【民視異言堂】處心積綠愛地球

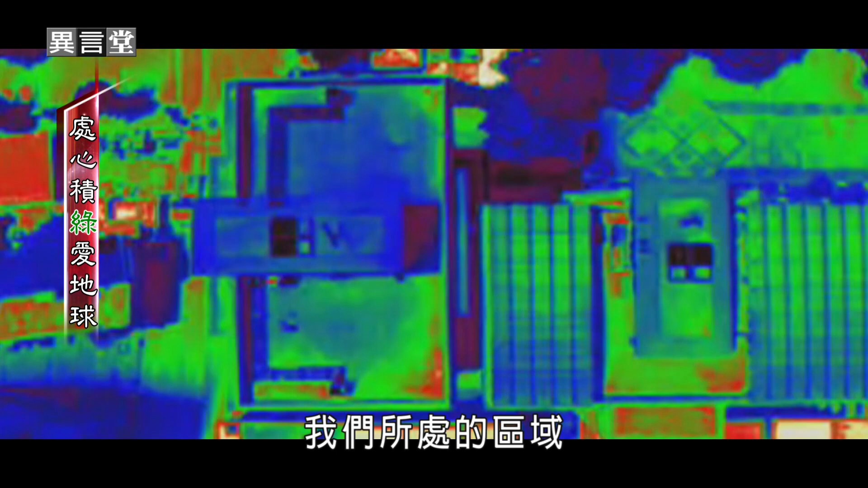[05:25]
域热显像仪主要为蓝色
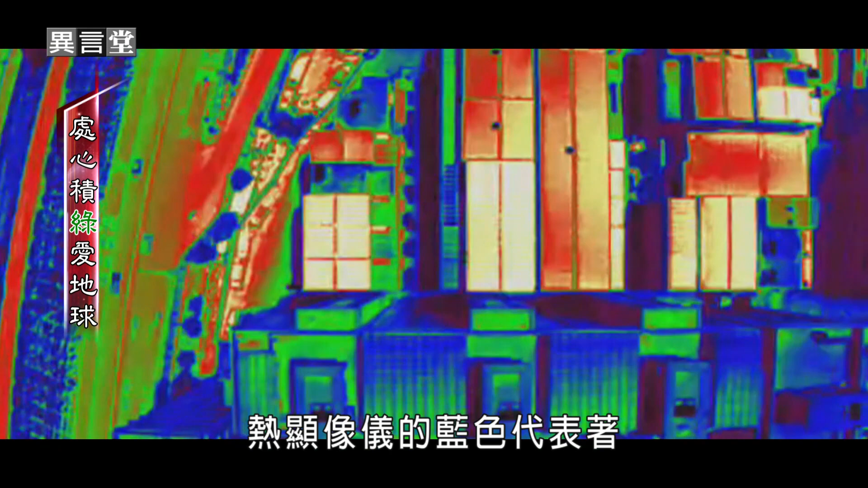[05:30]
热显像仪的蓝色代表着清凉屋顶真的能让建筑物凉快不少各位观众还记得我们刚刚在顶楼测量到的屋顶温度是37.
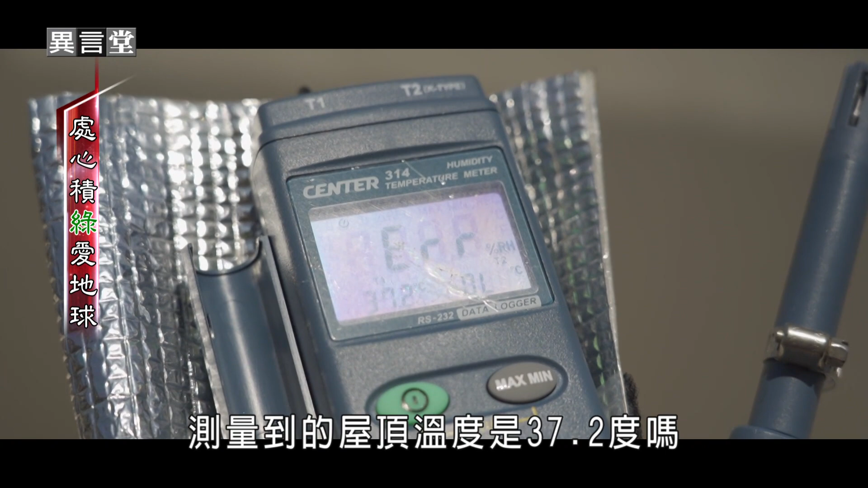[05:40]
2度吗也就是说旁边的大楼热显像仪所测到的红色或是黄色区域的屋顶顶楼温度可能直
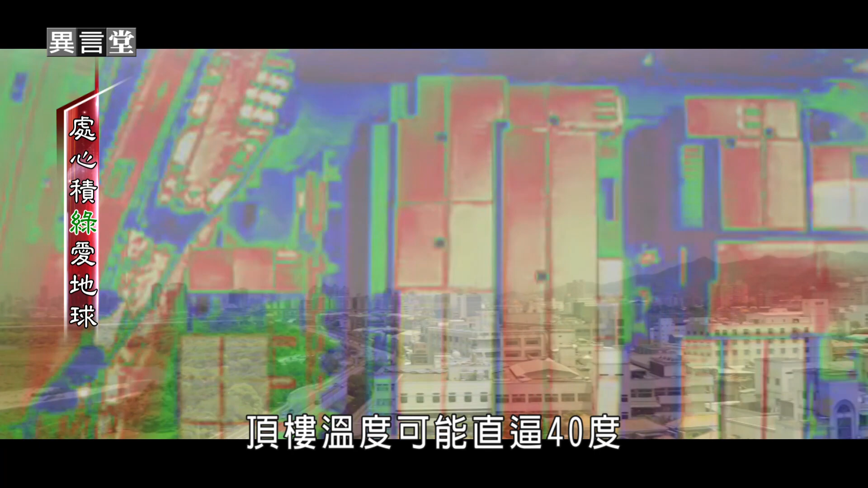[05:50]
逼40度甚至更高我们现在所在的社区它就有完
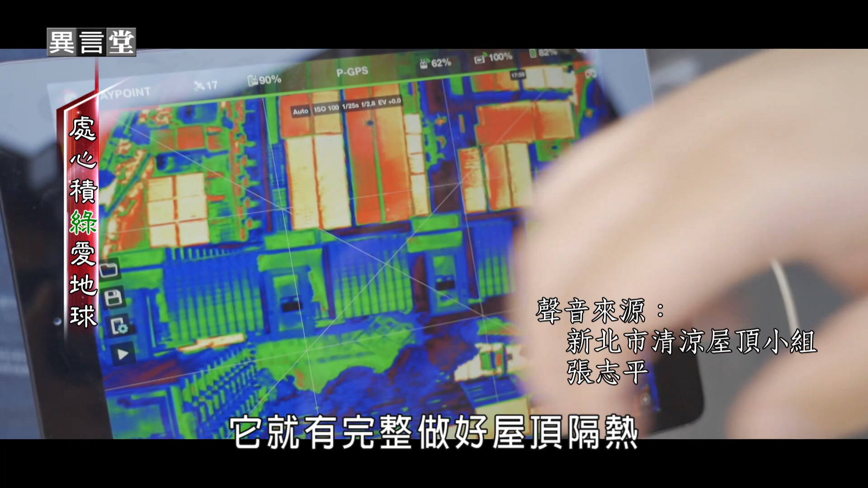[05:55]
整的做好整个屋顶隔热的部分所以我们可以很清楚看到比
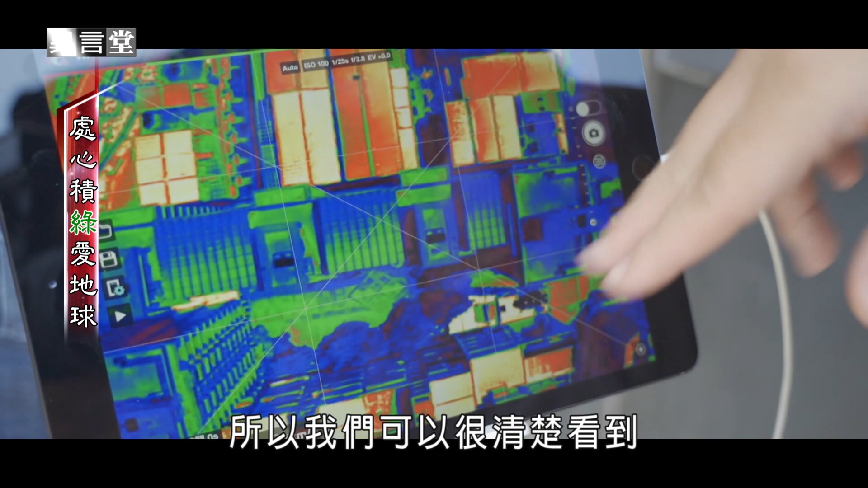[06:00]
较冷色系的像蓝色绿色就是比较低温的部分